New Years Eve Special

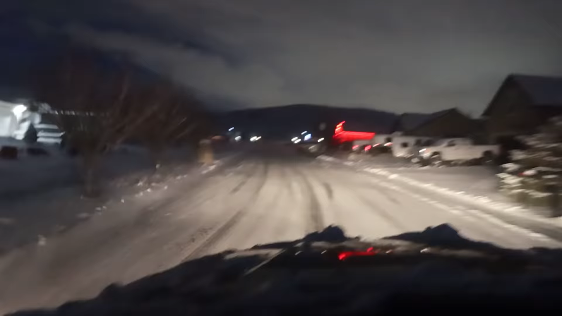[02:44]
It's gonna be dark soon. It snowed again. Should be fine, but I'm gonna take the expedition. I'm almost to Davey's house. These roads are covered with snow, just a slight dusting.